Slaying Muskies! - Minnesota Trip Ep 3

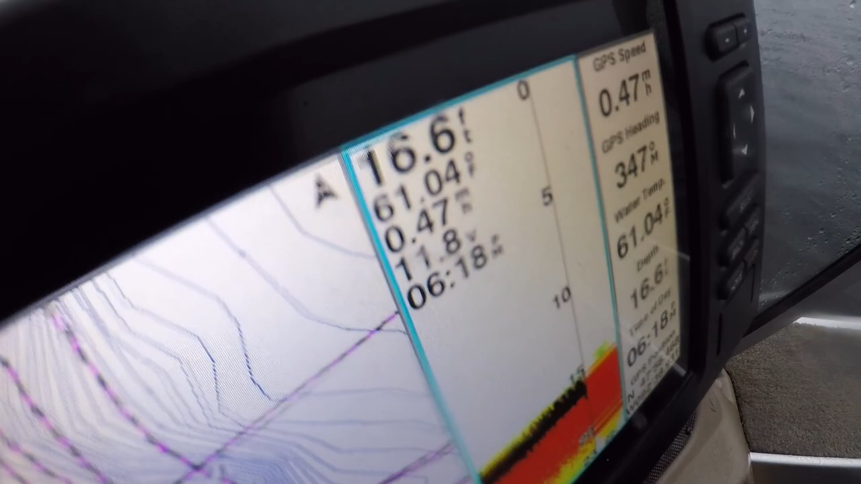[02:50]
On screen: depth 16.6 ft, water 61.04°F
We're in about 17, 16 feet of water, and they're suspended, you know, about 10 feet, 12 feet off the bottom.